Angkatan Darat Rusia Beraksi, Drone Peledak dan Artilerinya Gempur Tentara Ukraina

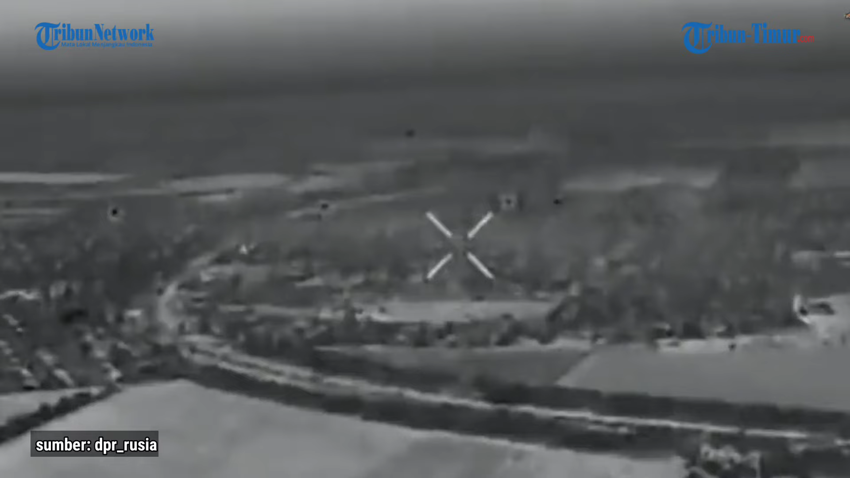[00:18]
Militer Rusia merilis rekaman memperlihatkan aksi angkatan daratnya saat menggempur posisi tentara Ukraina.
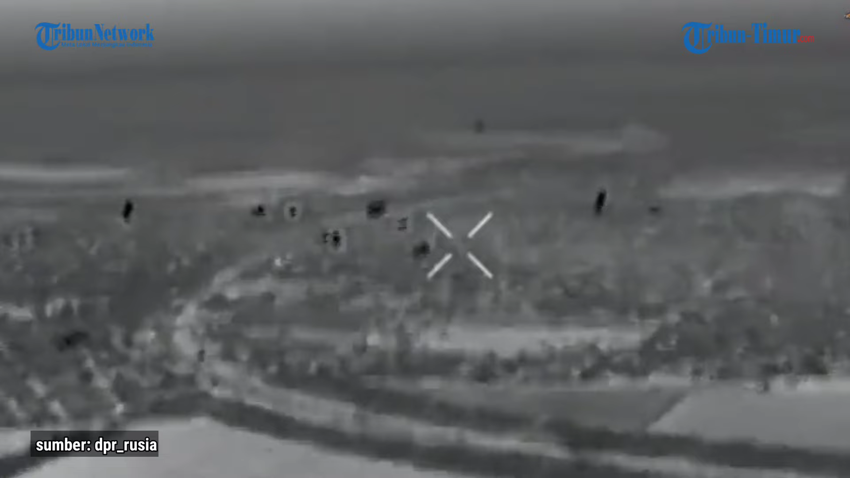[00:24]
Pasukan Rusia menyerang menggunakan drone peledak dan artileri.
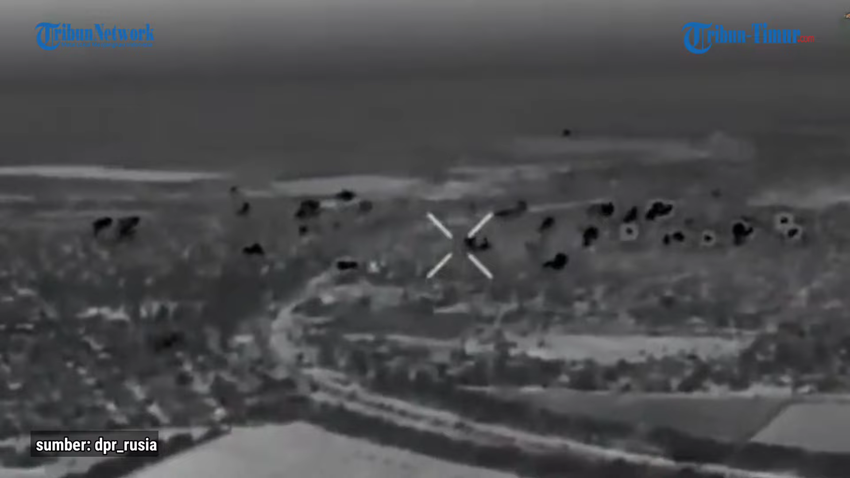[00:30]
Tron tampak menabrak tentara Ukraina hingga kenderaan tempurnya. Sedangkan artileri menyerang parit hingga pesawat tak berawak Ukraina.